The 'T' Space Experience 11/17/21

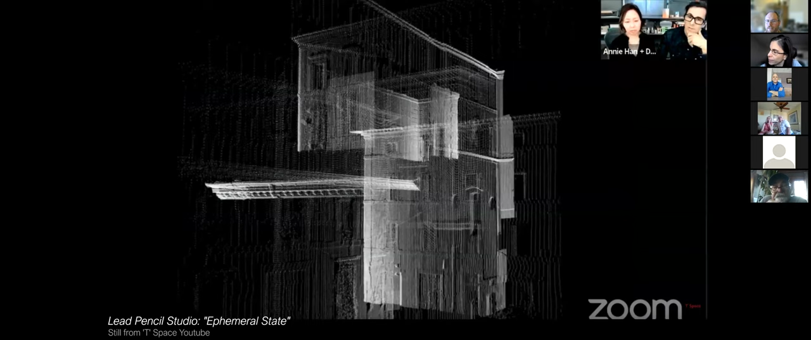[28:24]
a remote sensing method that scans an object and plots a three-dimensional bitmap.